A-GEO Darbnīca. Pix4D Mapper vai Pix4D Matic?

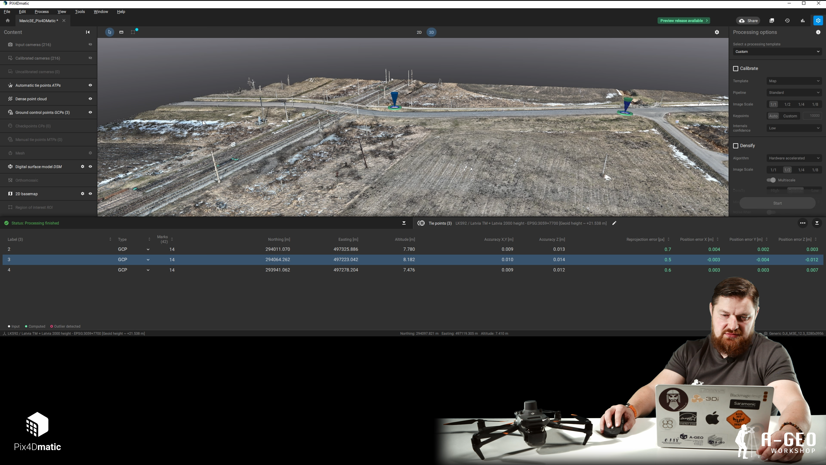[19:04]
atslēgsim arī to, un tā, paņemšu nosbišanu,
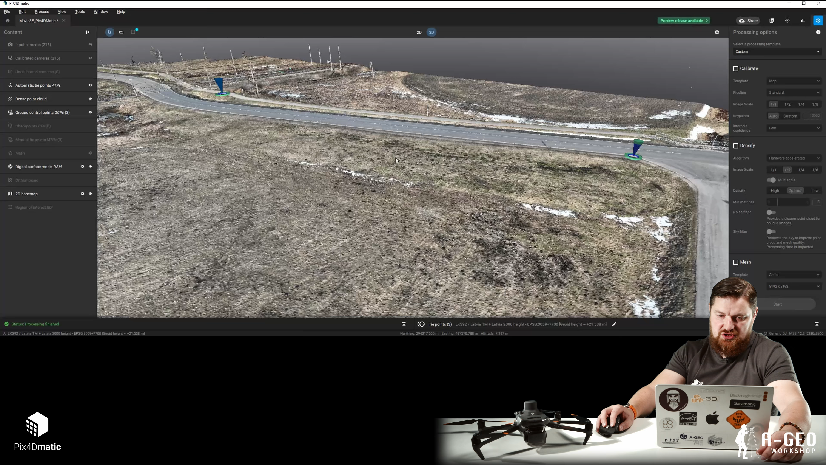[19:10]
tā, skatāmies, kā mums izskatās, nu, punktu mākoņas ir ļoti līdzīgs, tā kā Pixword mapperī, protams,
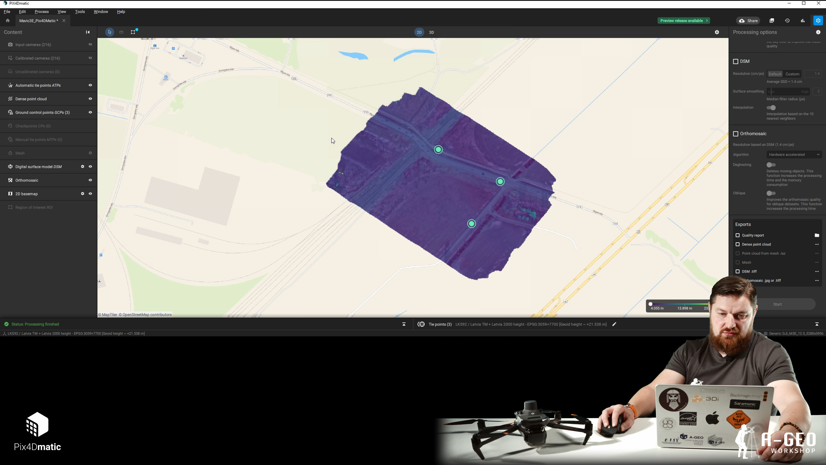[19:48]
pusstunda, jā, un pēc 40 minūtēm mums jau ir lūk,
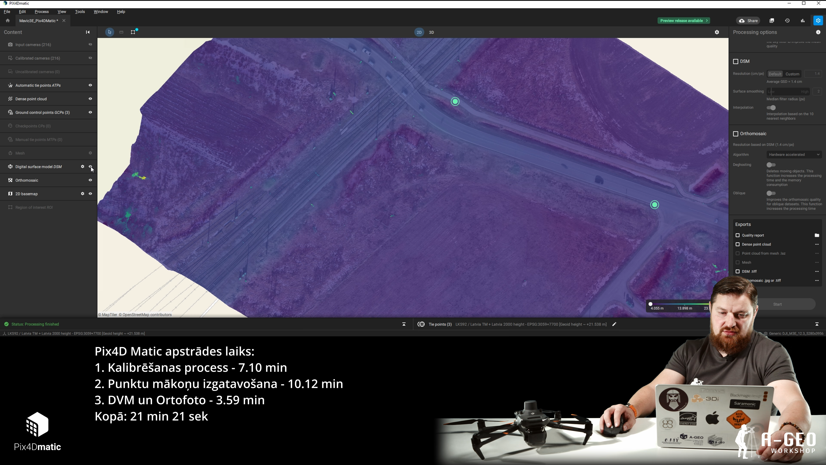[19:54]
rezultāts tas pats, kas ir Pixford mapperī.
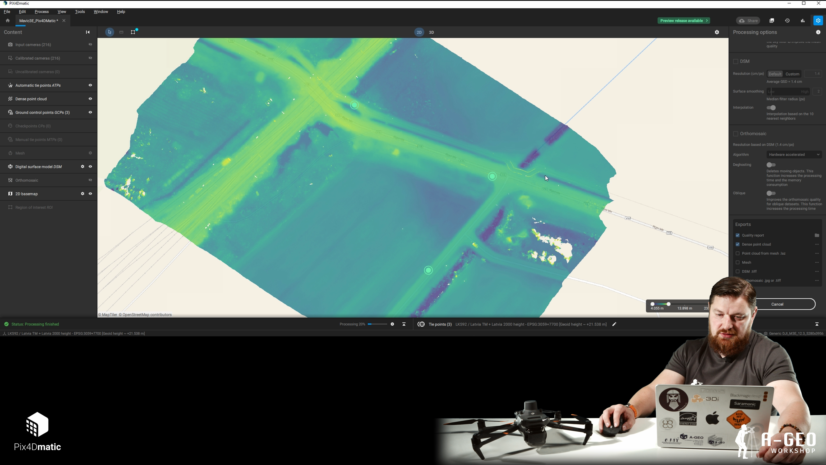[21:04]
Ja. Tos mēs eksportēsim, lai tā turpmāk pēc tam viņu salīdzinātu.
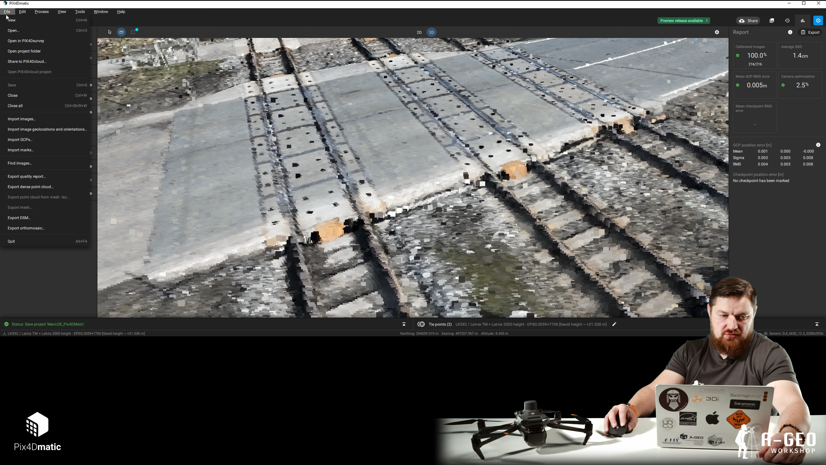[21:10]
Un es šobrīd iešu iekšā programmā Pixford Survey, jā, jo tas arī jauns modulis no Pixford, kurā es varu tā start,
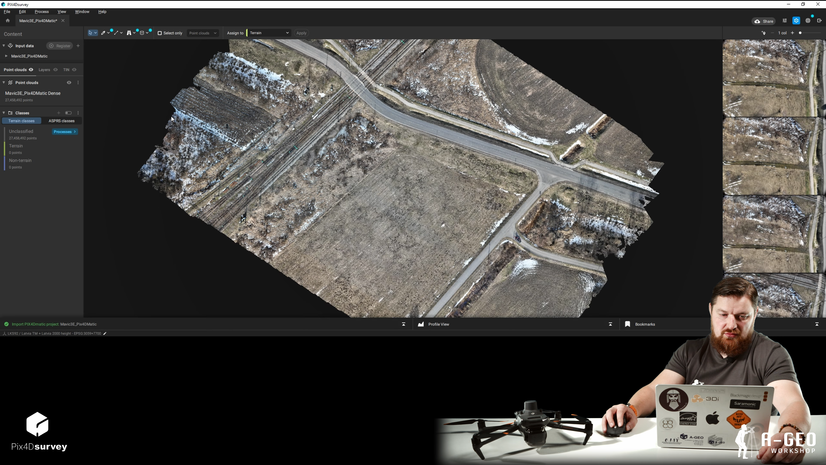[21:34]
un tādā veidā noformēt pēc tam savu plānu arī. Nu jā, mēs redzam, kā viss izskatās. Pixford Survey īstenībā ļoti labs tāds risinājums,
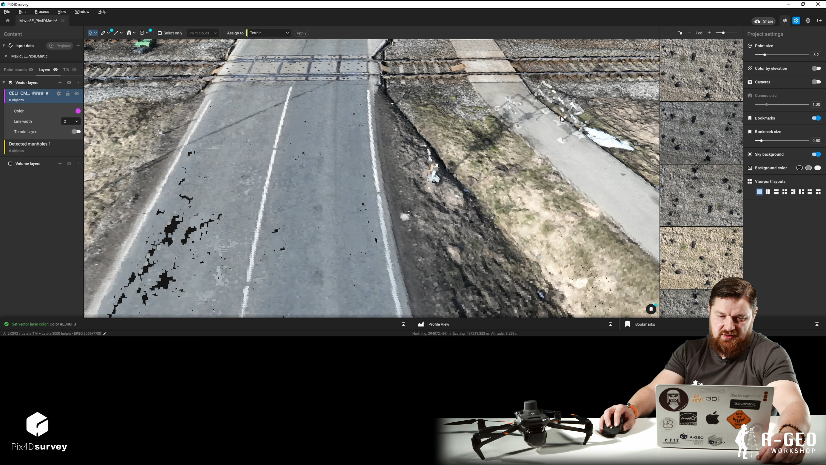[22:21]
Jā, un tagad es gribu uzzīmēt ceļu, jā, jūs varat mierīgi ielikt iekšā jaunu slāni, un tajā slānī, pieņemsim, izmantot uzreiz pēc ADT noteikumiem, jo pie eksportēšanas būs vieglāk tad saprast, kas ir kas. Tā kā tur viss pagaidām ar rokām notiek, jā, un pamēģināšam sazīmēt vienkārši ceļa malu, jūs droši vien esat redzējuši iepriekšējais video,
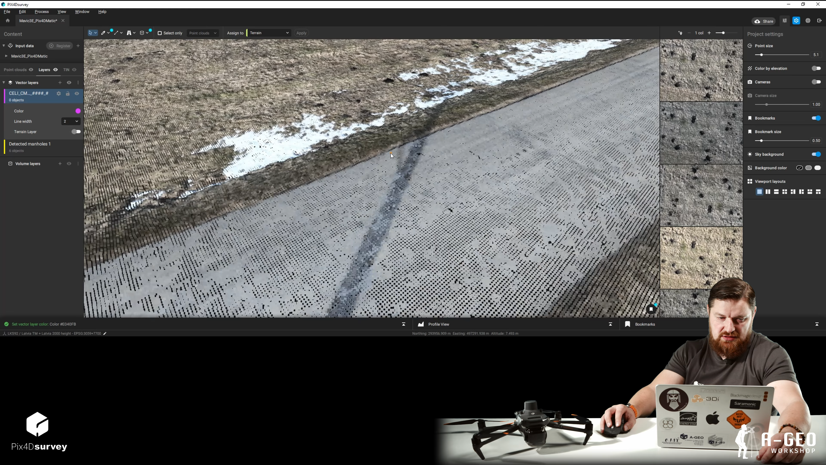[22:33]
kā tas darās tik vienkārši, paņem pololaini un tad vēl kaut kā ar ceļa malu. Protams, ja man verteks kaut kur aizies ne tur, kur vajag,
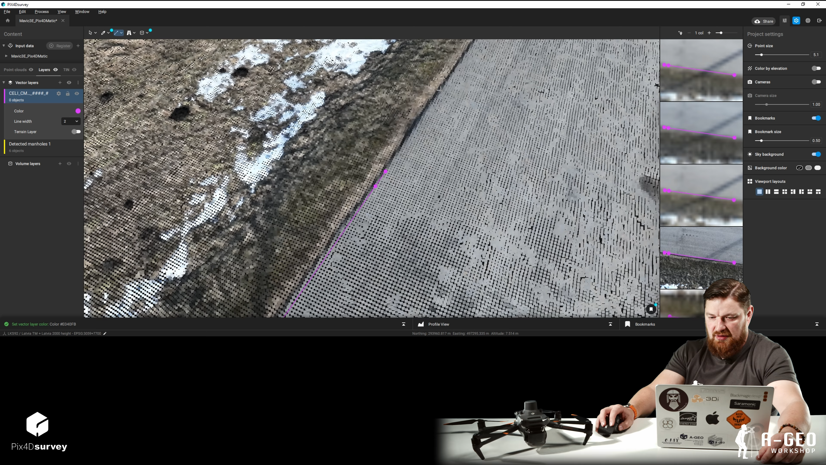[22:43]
es varu labai pusē, ot man redzēt attēli, tajās attēlēs es varu pabīdīt to verteksu, jā, lai dabūtu precīzāk, jā, un tad viņš arī mainās arī 3D vidē. Līnijas zīmējas 3D, jā, tad, nu, kā jūs redzat, es tālāk nezīmēšu, vienkārši parādīšu,
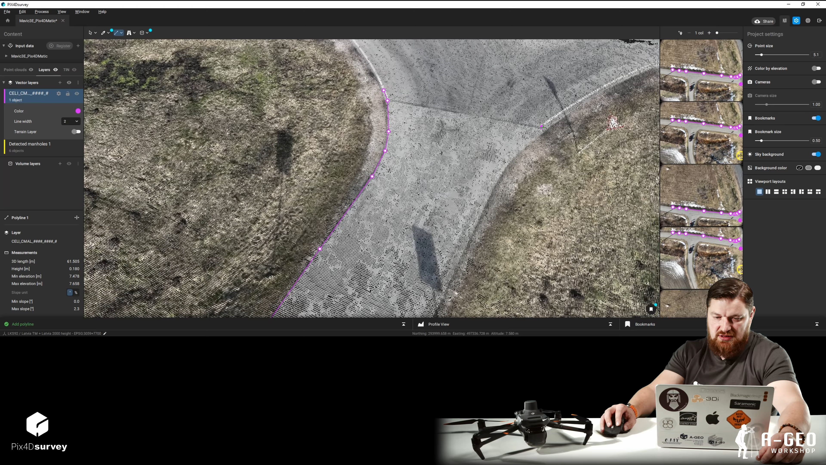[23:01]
kā izskatās tā vienkāršā zīmēšana, nu, tas ir tā, vai jūs taigājat ar kājām, to mērat un pēc tam velkat līnijas, jā, vai uzreiz nolidojat tur 15 minūtes dronu, stundu, ņemsim stundu datu apstrādi, jā, tur plus mīnus vienam pusotru stundu, otram 40 minūtes, jā, un tad pēc tam sežat vienkārši šiltajā ofisā un velkat līnijas un jums visi dati ir,
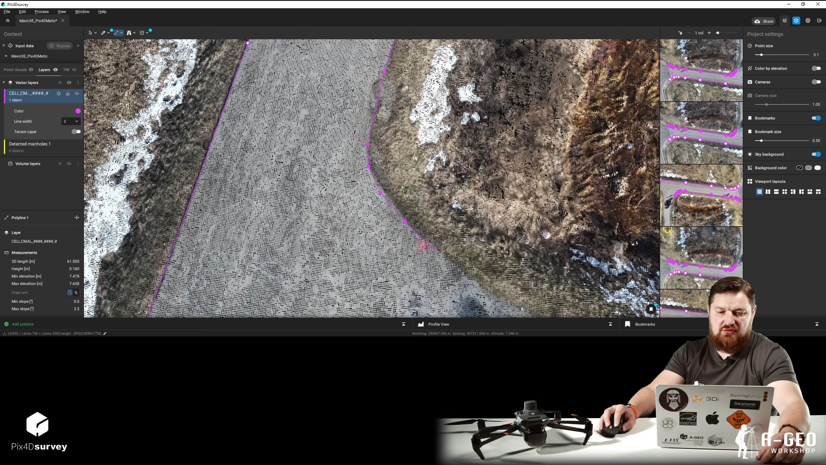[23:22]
jo attēli diezgan kvalitatīvi iznāk un dati,
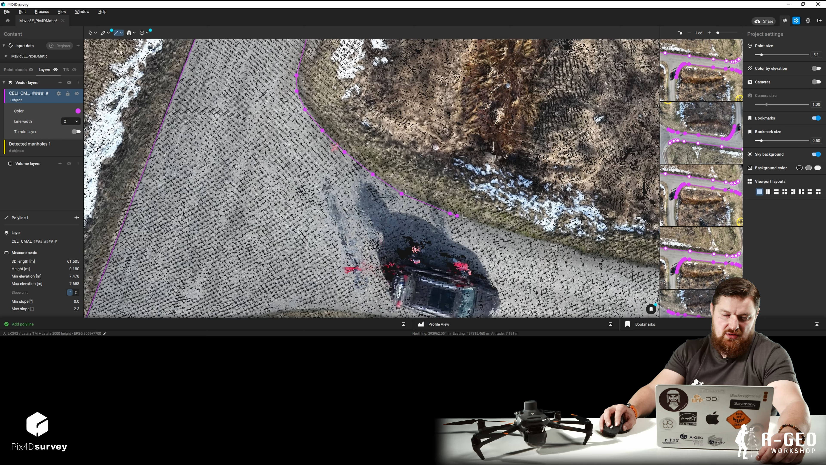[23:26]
ja mēs redzam, ja jūs uztaisiet vēl papildus kontrolmērījumus, lai varētu pārbaudīt, kā citās vietās iet tie punkti, tad, protams, jūs tikai ieguvēji no tā visa. Tātad tālāk mēs skatāmies, kā izskatās viss. Es varu eksportēt ārā datus. Lūk, dati man ir eksportēt DXF formātā, jā, un arī tur citus var izvēlēties. Atveršanam vaļā šobrīd AutoCAD 23 LT.
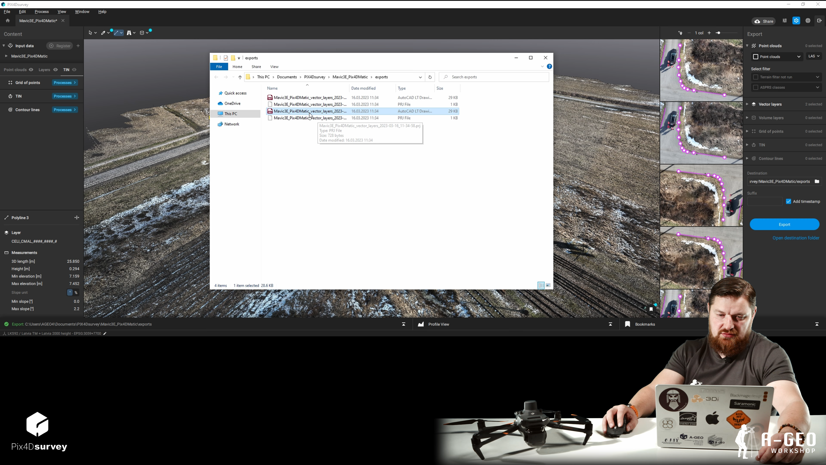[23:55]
Un skatāmies, kā viss izskatās. Ja es uzspiežu uz līnijas, redzēt mani vertexi, tālāk es tā pabīdīšu.
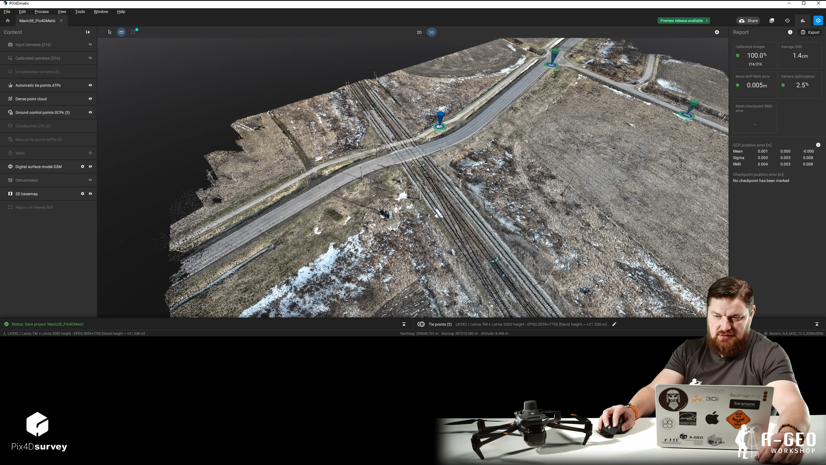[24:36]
gan tā, nu, dizaina ziņā ļoti smūks tagad ir forši tāds interesants.
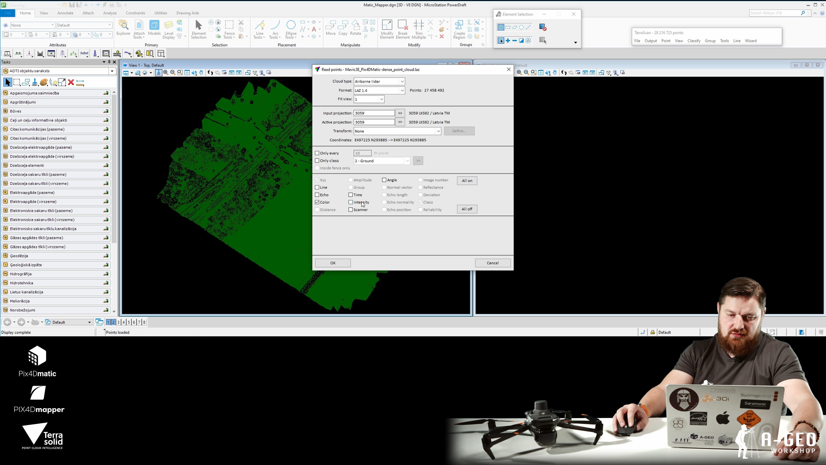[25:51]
Tāpat es ielasīšu tūlīt otro punktu mākoņu, kas ir no Pixvedi matika. Lūk, ielasam, daram tieši to pašu, jā, color scanner, no intensity, sorry, un nospiedīsim ok. Un programma ielasīja tagad arī otro punktu mākoņu. Bet tagad es viņu nokrāsošu arī, citā klasē iemetīšu, tā pamainīšu makrasu, nospiedīšam OK un izvēlēsimies, lai mums low vegetation nemaina, bet vispārreiz nomaina.
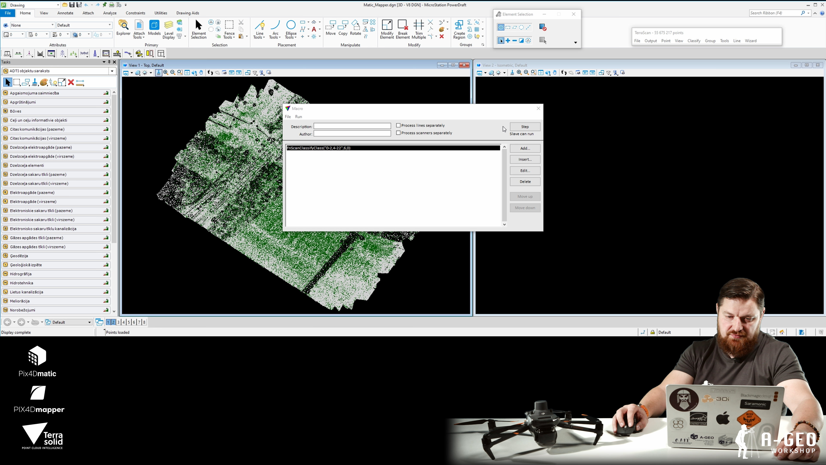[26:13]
Un iedosim viņiem building roofs, jā, un viņi tur sarkanā krāsā ir. OK, tā, mēs redzam abas divas punktu mākoņas, kaut kur mēs redzam, ka apakšējais iznāk pa virsu augšējam. Paņemsim griezumu, tā griezumu paņēmam un skatāmies tagad tā griezumu, tā baigi nevar redzēt, bet tūlīt es izlabošu to situāciju, display mode. Paņemšu otrajā logā, lai man ir punktiņi ir biezāki, jā.
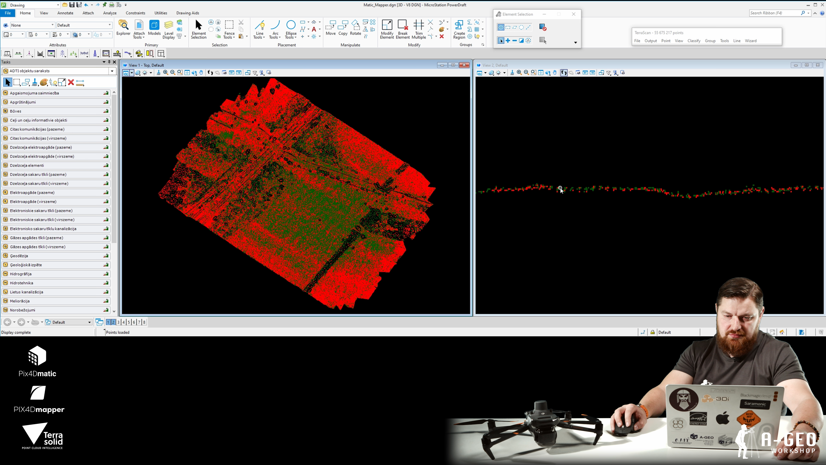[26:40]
Nu, tagad es skatos velku, nu, principā es baigi atšķirību tādu, neredzu,